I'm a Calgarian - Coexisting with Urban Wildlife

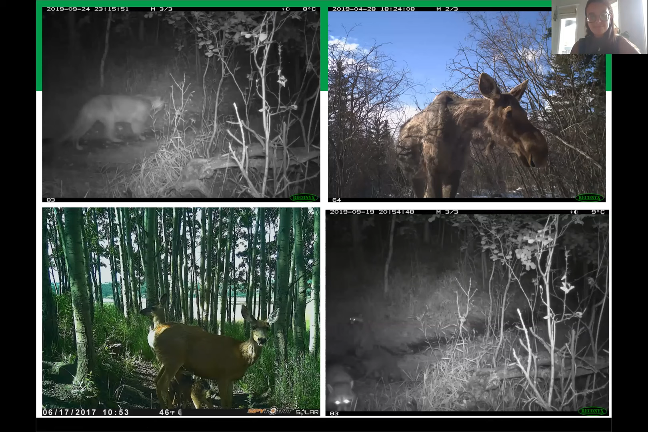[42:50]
These were all captured in Calgary. Some of you may be surprised to know in some of our larger parks we have Cougar and Bear. We also have Moose occurring in the city and the most common species which I'm sure will not surprise any of you are deer and then followed by Coyote. And this might surprise some of you. We do actually have raccoons. They're my favorite photos because they're always at night. They're always in groups and they're always up to something. We do have raccoons in the city of Calgary which I don't think a lot of people know.